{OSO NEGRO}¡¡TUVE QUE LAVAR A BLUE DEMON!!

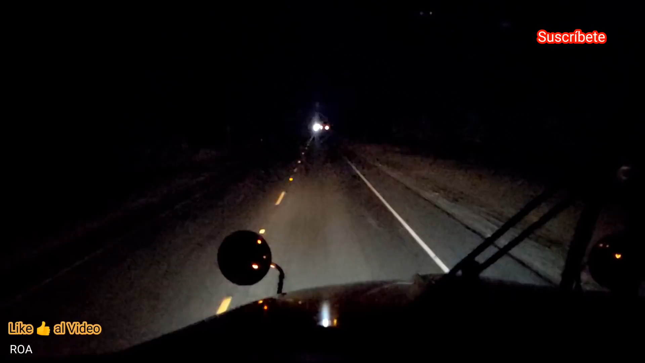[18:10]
Miren Para que vean Que no les viento Está bien oscuro Muy apenas La carretera Se mira No se ven Los árboles Ya ven Que por aquí Hay Hay arboleda Y no se ve Nada Nada Prácticamente Nada Está súper oscuro Ay Dios mío Pero bueno Quiero mandar Un saludo Para Hernán Rimaza Y para su hijo Juan Martín Ahí están Los saluditos Échenle ganotas Ellos también Miran los videos Del oso negro Muchas gracias Ahí
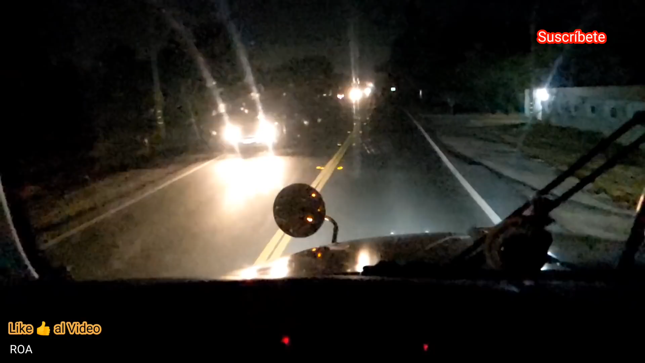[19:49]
Hasta por allá Se van Los saluditos Aquí adelantito Hay una curvita
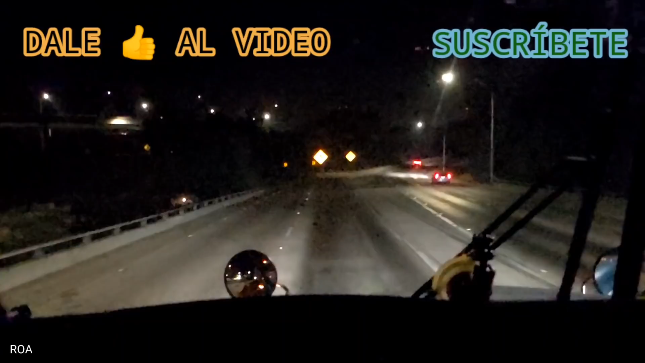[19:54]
De esas curvas Peligrosas ¿Por qué creen Que está ahí El anuncio Ahí esos Focos Amarillos Parpadeando Anunciando Que Tengamos Cuidado La velocidad Es a 45 De los troques De los camiones Es importante Entonces Tener mucho Cuidado En estas Curvitas Porque como Les digo Traemos carga Alta Entonces Eso Pues